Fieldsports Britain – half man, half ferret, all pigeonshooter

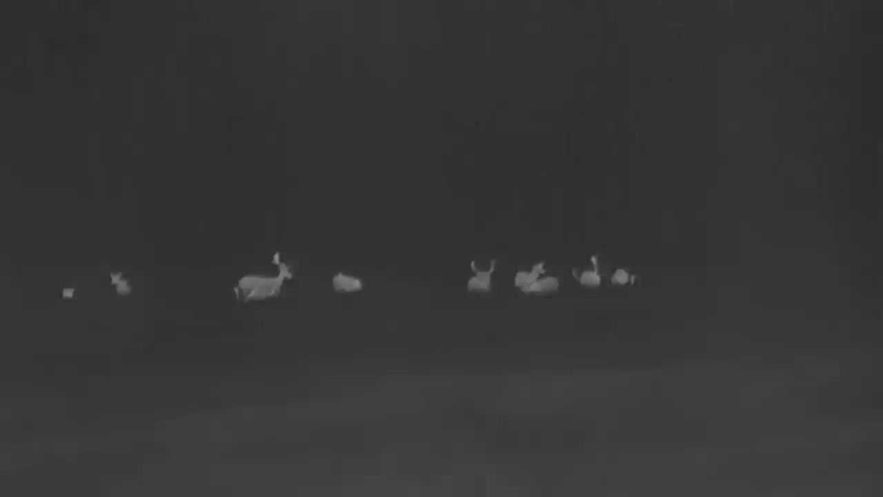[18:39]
I have had times where you have shot a perfectly safe deer and then minutes later someone walks past 10-20 metres away from you and you think you shouldn't be here, where have you just come from?
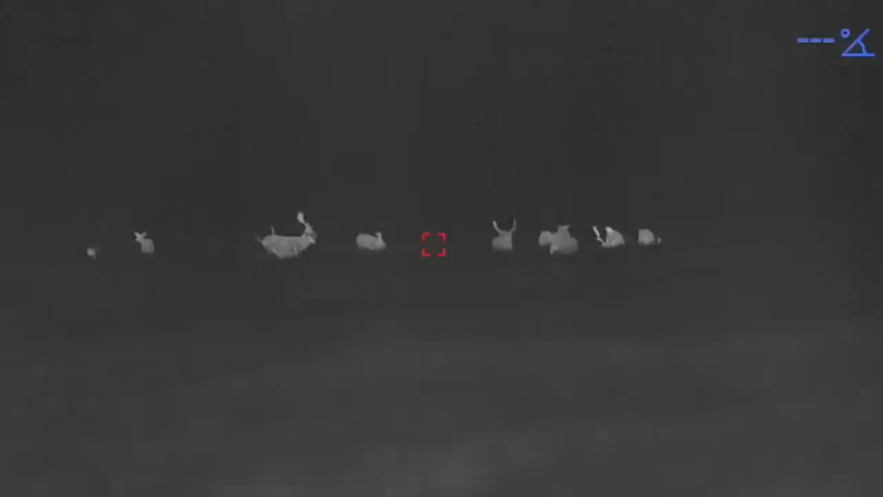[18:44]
So it can be quite scary. Which also you have got, the thermal is a big help with that.
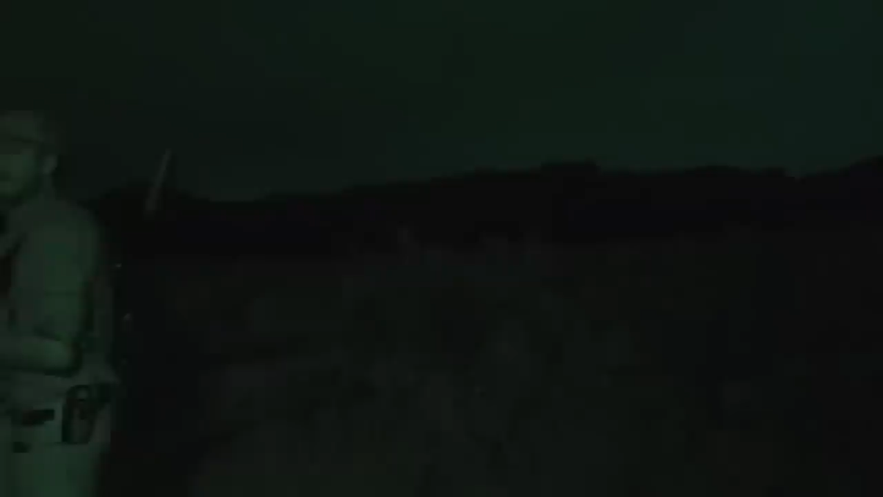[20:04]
It's light enough for the good quality scope he has, but too dark for the camera. There's a herd in the woods just looking to come out by those things.
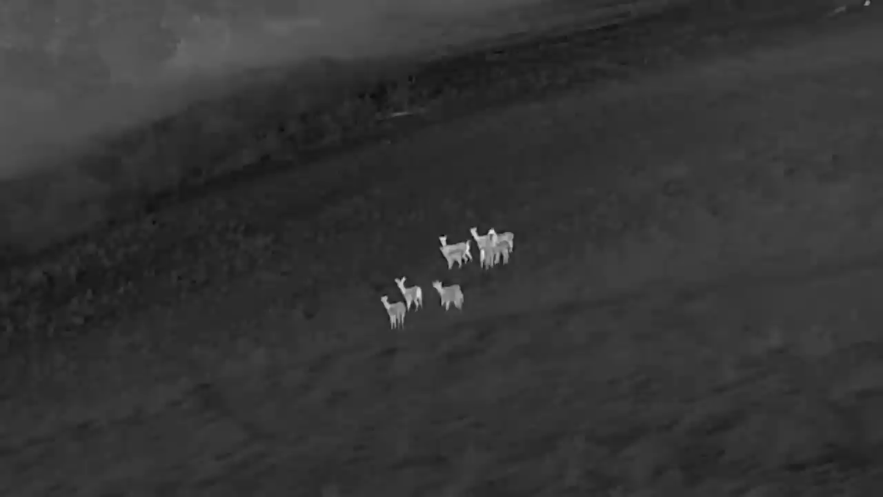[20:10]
They do come out, but guess what?
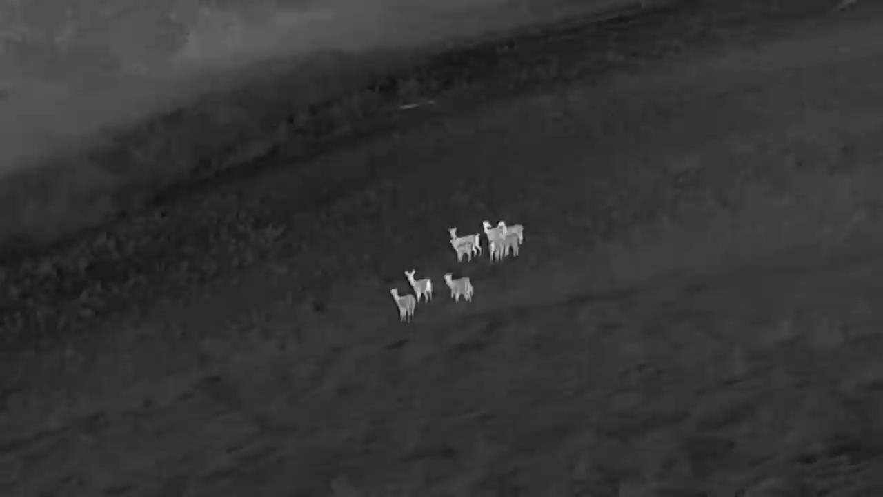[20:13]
They're does. Once, twice, three times a lady. Back at the larder, Tom explains what went wrong. The place we went to last thing is normally Buck City.
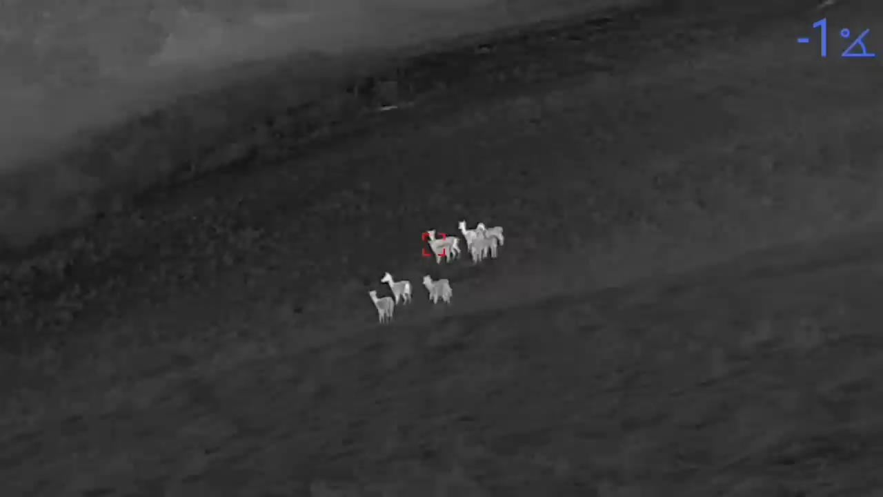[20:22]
But you don't normally see does there. If you do, it's rare. We saw does.